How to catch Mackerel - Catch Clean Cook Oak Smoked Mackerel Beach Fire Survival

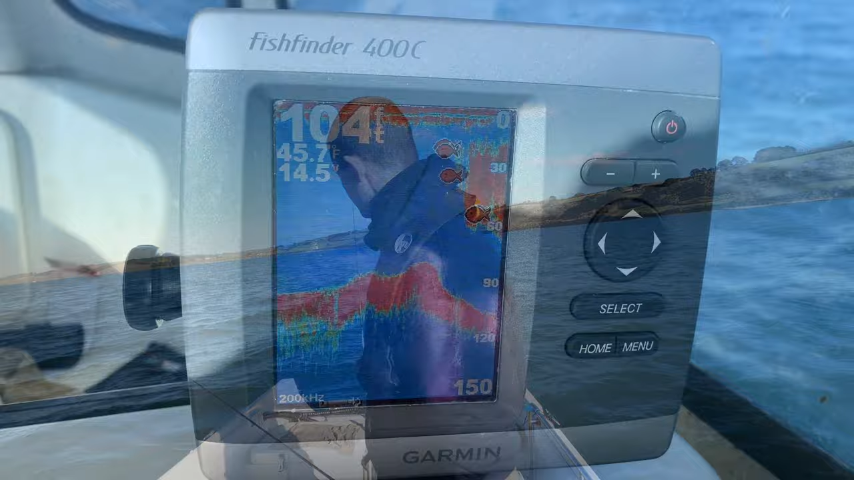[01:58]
That is what a mackerel shoal looks like on the fish finder.
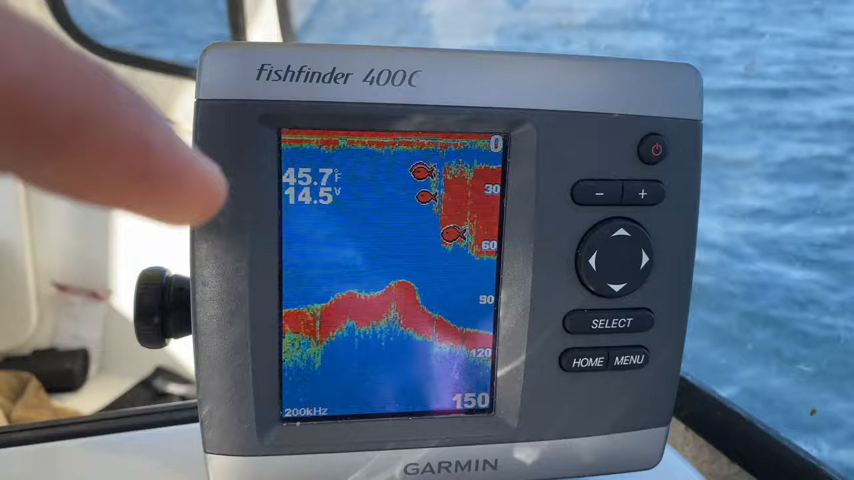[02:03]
On screen: water 45.7°F
See all that there?
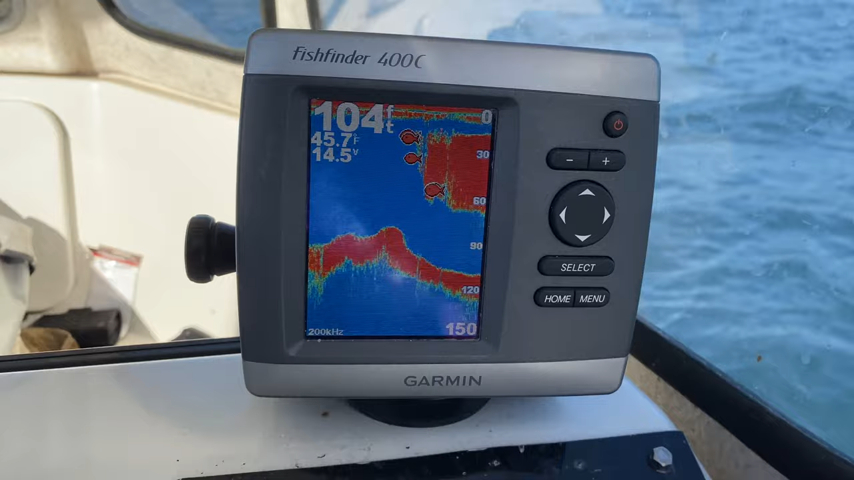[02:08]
On screen: depth 104 ft, water 45.7°F
That will be bait fish, pilchards, mackerel, anchovies, sardines, the whole lot.
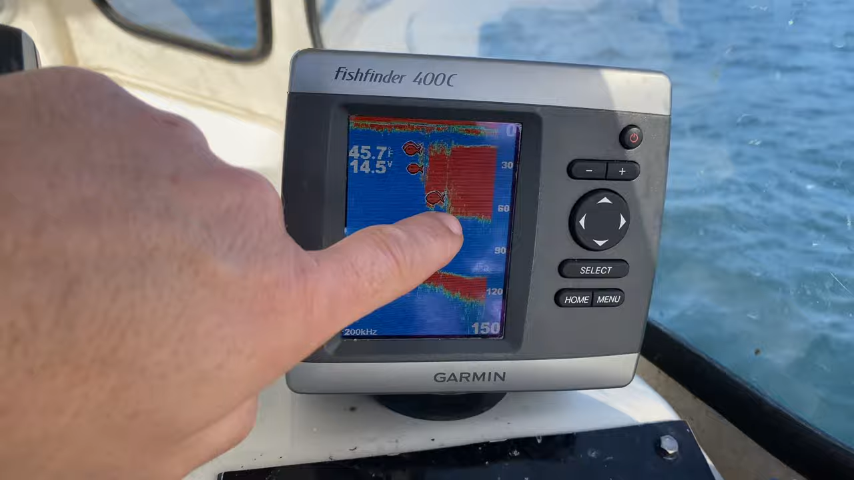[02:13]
On screen: water 45.7°F
That's what you're looking for. When fishing feathers for things like mackerel, if you don't know where in the water column they're going to be...